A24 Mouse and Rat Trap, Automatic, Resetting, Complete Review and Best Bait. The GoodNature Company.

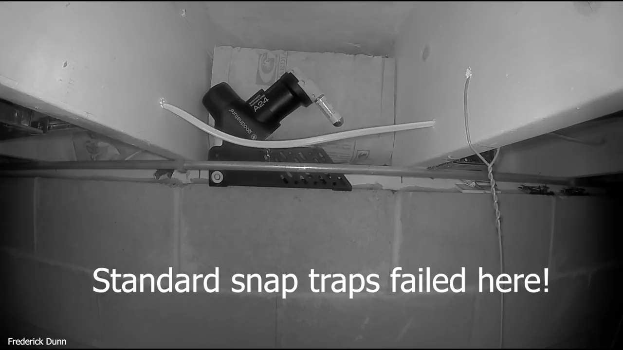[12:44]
in the basement along the basement wall just under the floor joists here and
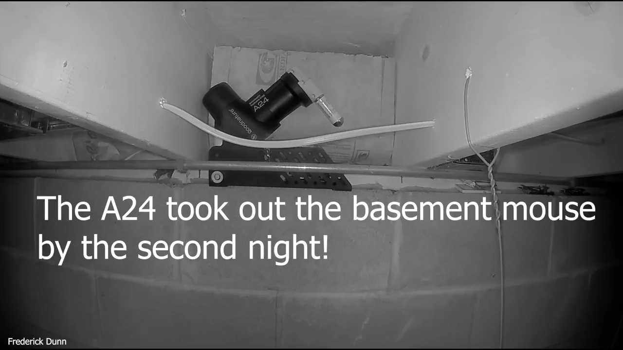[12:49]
the mice were able to go right up in there they were very careful about it remember that when you set up a new trap specifically with rats this can take weeks the reason for that is they have new object phobias
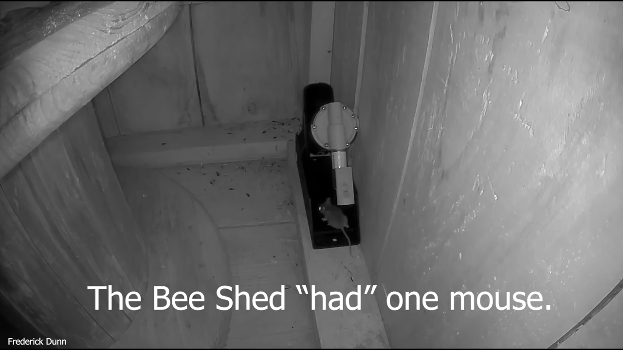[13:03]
which means when you put something new in an area don't go moving it around if you know for sure that they're there leave it there rats can take weeks before they warm up to
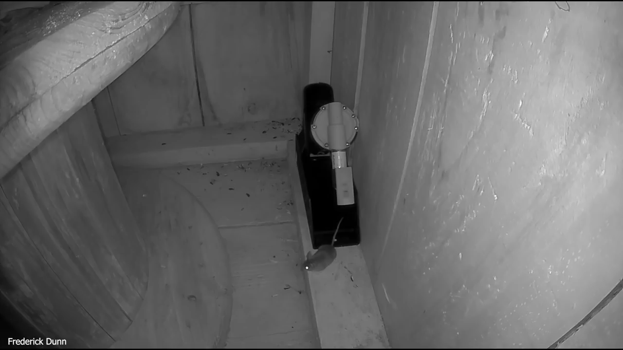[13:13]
something and actually go in and take the bait mice are a little quicker this is a mouse running around a deer mouse but when it comes to rats you got to wait them out if you change it
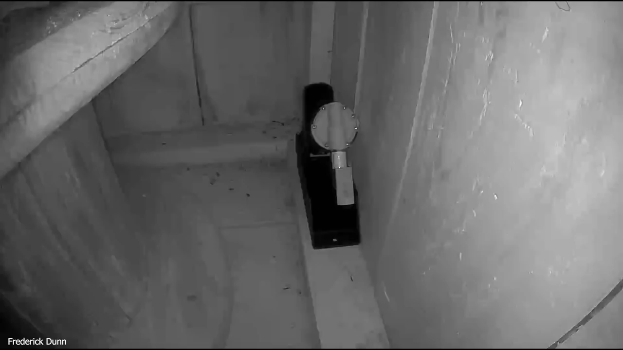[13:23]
every day or every couple days and move it to a new position you'll lose the rat they won't trust it don't forget to spread the bait around now here was the problem i had you can see that the mice have been chewing at the bait
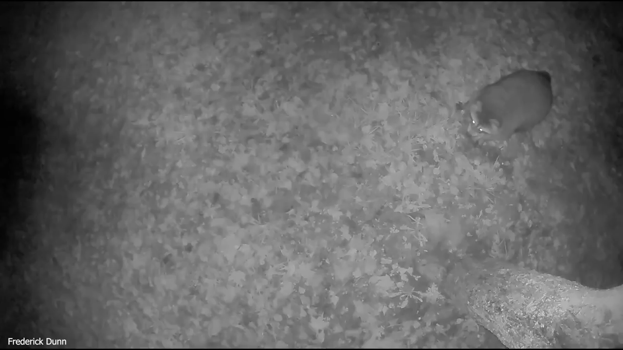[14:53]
you put the dead mice and stuff outside in a consistent location a wildlife comes like this raccoon
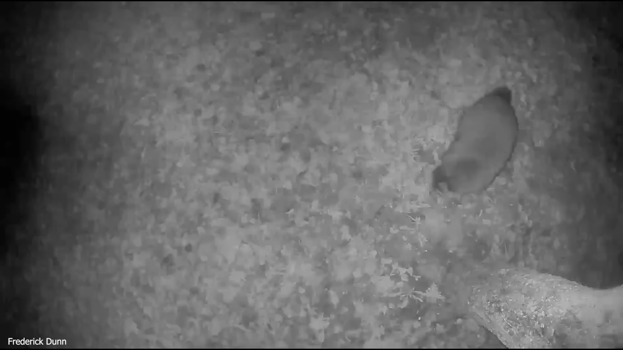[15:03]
so they get used to the dead rodents that you put out there that we were recycling we're not just killing them and throwing them in the garbage we might as well feed the wildlife this is well away from the house of course you don't want to bring in predators to come and hunt your chickens and things like
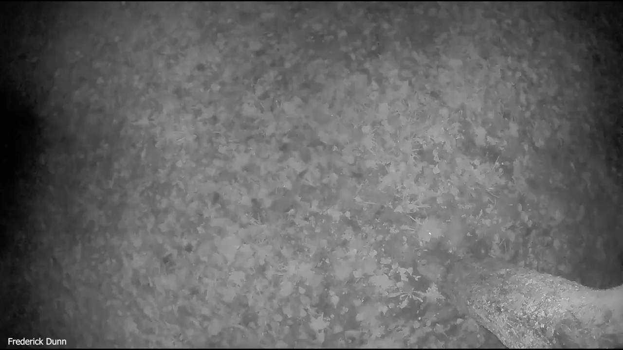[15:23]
that i think that raccoon was making happy sounds it was another raccoon different one again now there's three mice laying out there
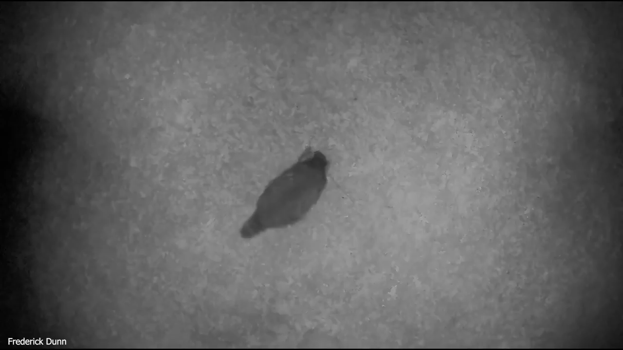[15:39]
this thing will also work in your garden if you have vole problems
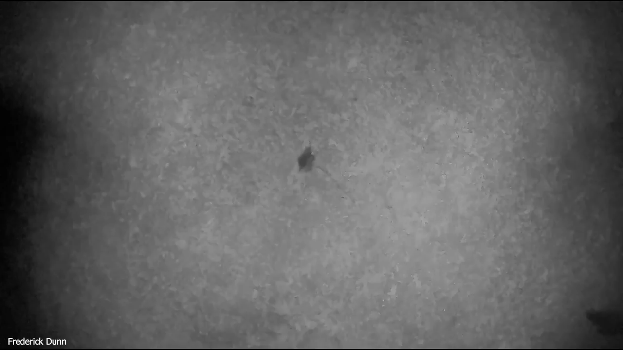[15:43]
once you set it in position you can put it under a box this buck
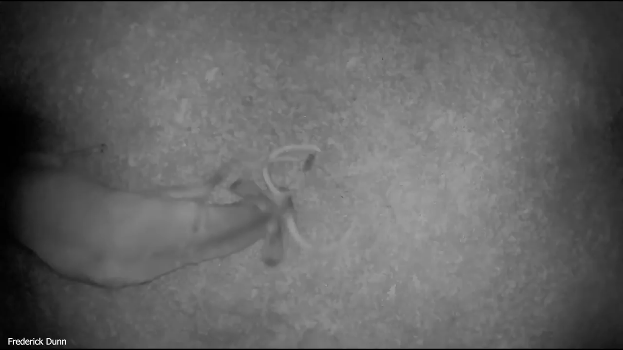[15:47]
white-tailed deer showed up and was very interested in the mice on the ground sniffed them for a while even came back a couple of times
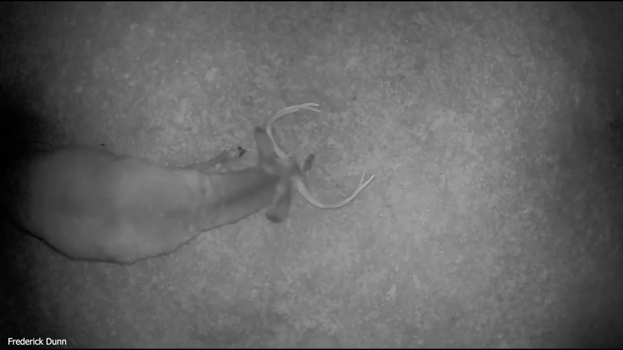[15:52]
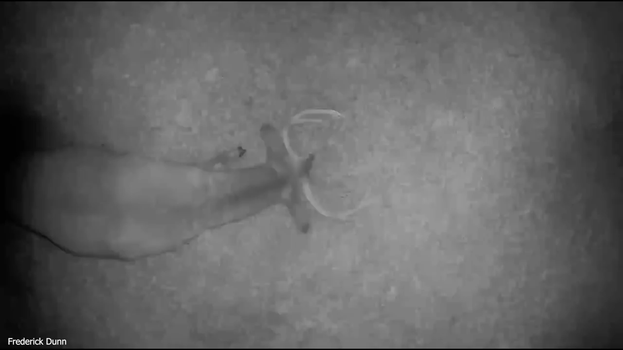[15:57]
we know that a white-tailed deer will actually eat bird eggs they find on the ground and in some cases even the baby birds
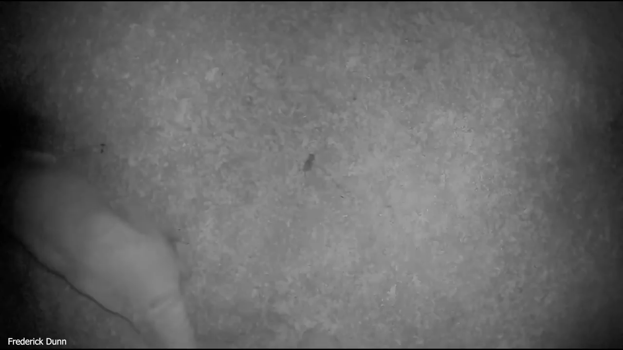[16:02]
but they didn't eat the mice i thought that was going to be very interesting if that showed up
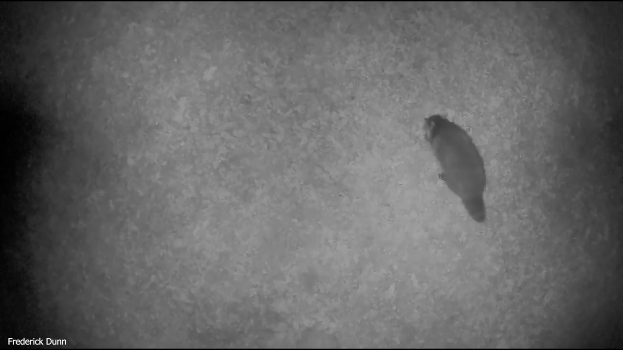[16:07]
here raccoon comes again these are over a period of several nights of course
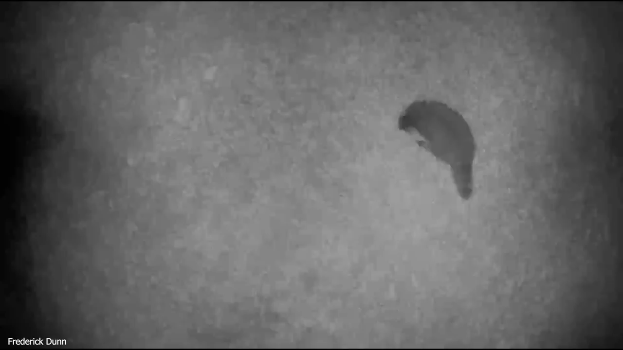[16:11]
this isn't all one night but you get a chance putting out the rodents that you've killed
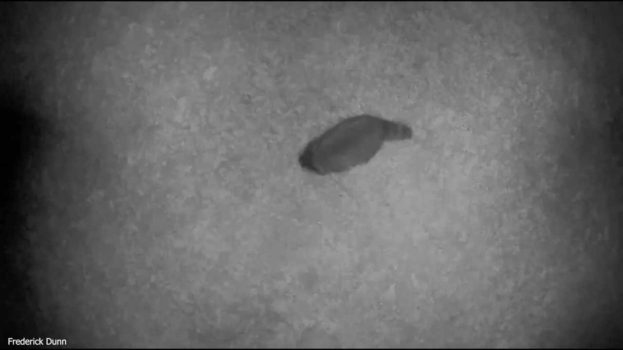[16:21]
to see what kind of wildlife comes through to pick up their bodies and they don't even have to be fresh if it's a day or two old the other thing is once you have a dead mouse or rat in the trap in the a24
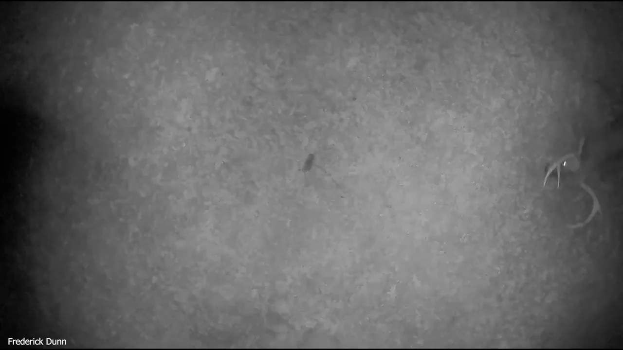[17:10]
here comes the buck again on another night